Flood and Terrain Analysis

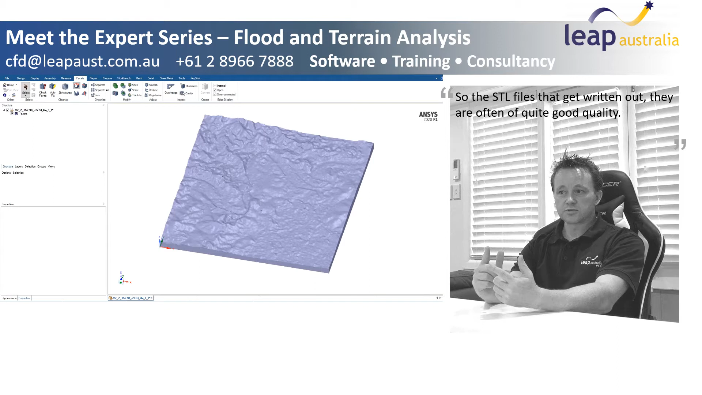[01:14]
they're often of quite good quality, but you can have missing facets,
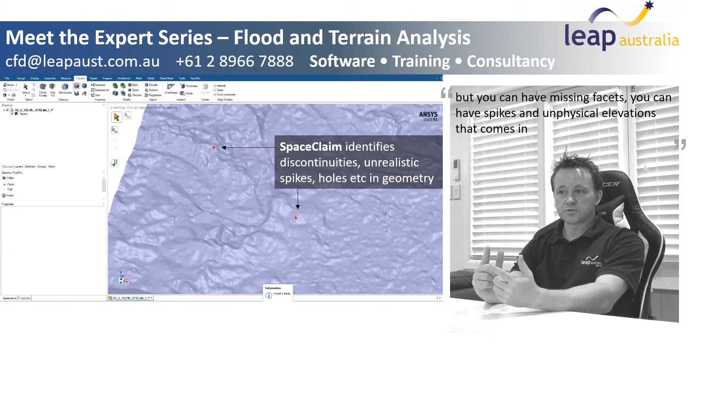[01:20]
you can have spikes and kind of physical elevations that come in. So we actually used the SpaceClaim facet repair tool kit to take care of both, I think it was whole repair, and we also did some smoothing around the riverbed just to try to more readily refine the zone
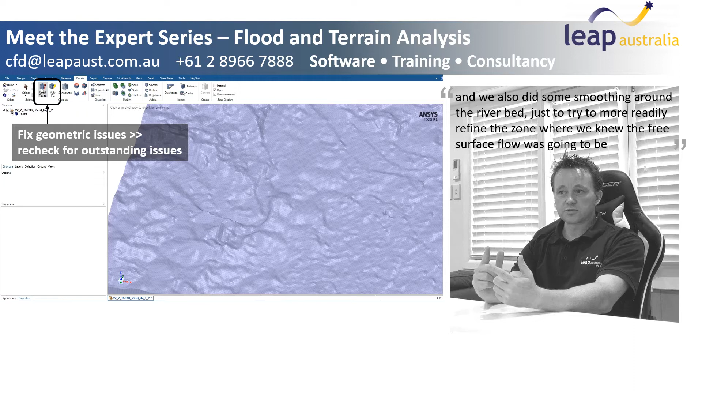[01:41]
where we knew the free surface flow how it was going to be. All you need from the STL file is just the ground map basically.
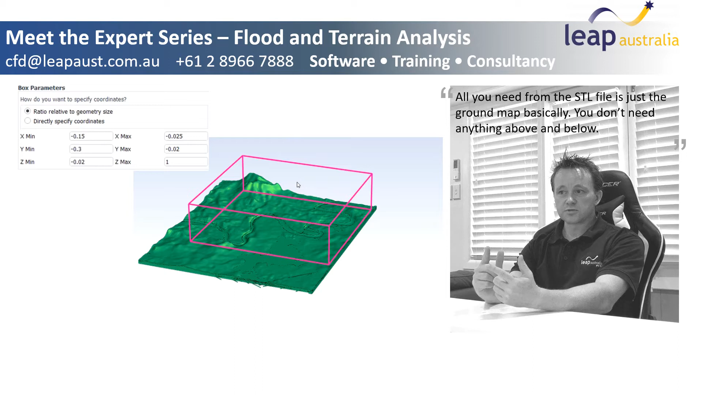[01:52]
You don't need anything above and below. You can set in Fluent Meshing box size, so this box will encompass everything that you intend to have in your CFD domain.
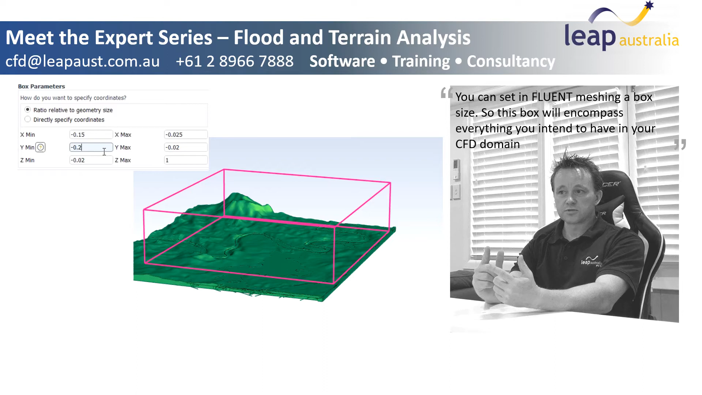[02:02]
And that box basically cuts through the ground, and it goes to the elevation extent that you want, and the X and Y position, so the length and width of the geometry.